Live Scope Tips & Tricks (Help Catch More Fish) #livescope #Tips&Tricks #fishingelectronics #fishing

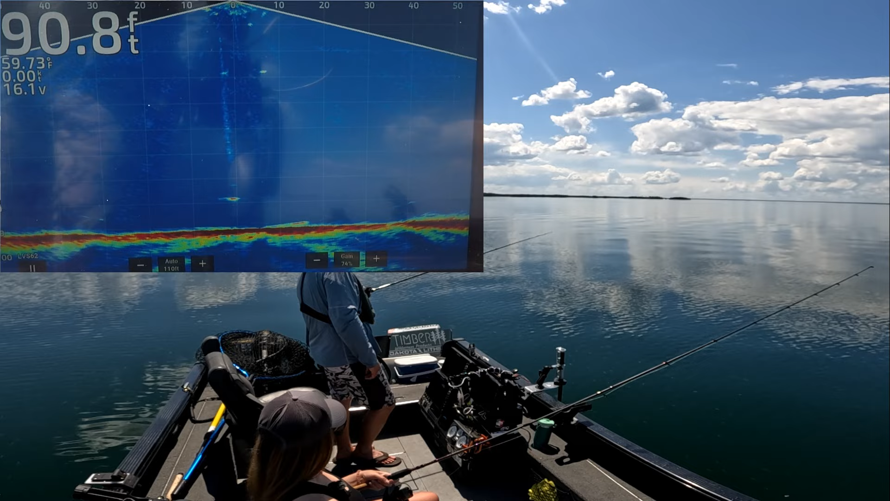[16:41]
On screen: depth 90.8 ft
see if this one on the bottom comes up to my gauge here as it comes down. Yeah, just shot it. Oh, dumped it.
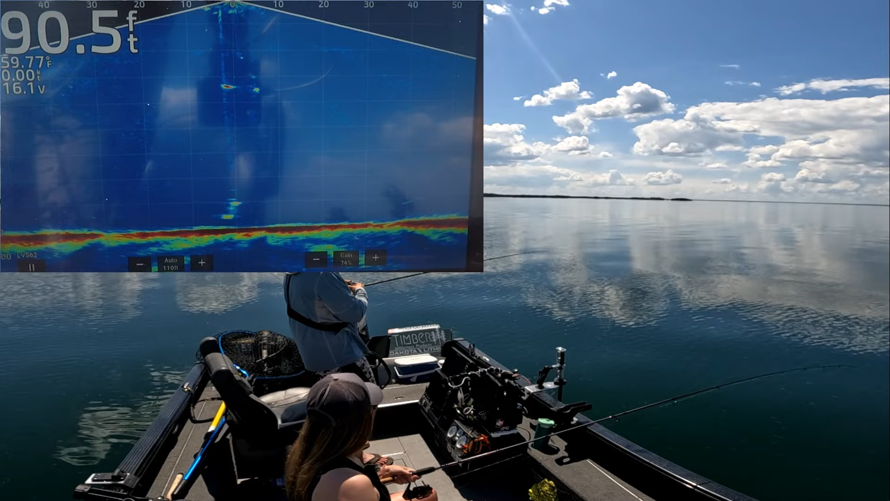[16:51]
On screen: depth 90.5 ft
That one was way down low on the bottom.